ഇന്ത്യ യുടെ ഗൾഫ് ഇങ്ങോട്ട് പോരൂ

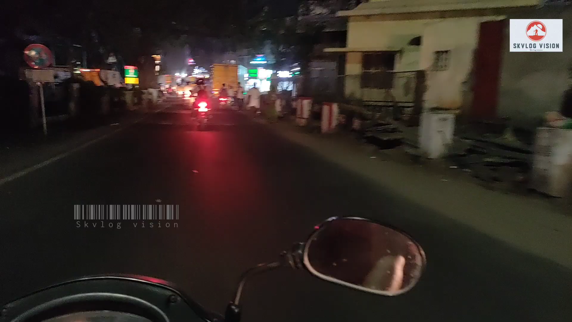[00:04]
ഹലോ അസ്സലാമു അലൈക്കും. അപ്പോൾ നമ്മളിന്നൊരു പുതിയ വ്ളോഗായിട്ടാണ് വന്നത്. നൈറ്റ് ലൈഫാണ്, തിരുപ്പൂരുള്ള നൈറ്റ് ലൈഫാണ് നിങ്ങൾക്ക് മുന്നിൽ കാണിക്കുന്നത് കേട്ടോ.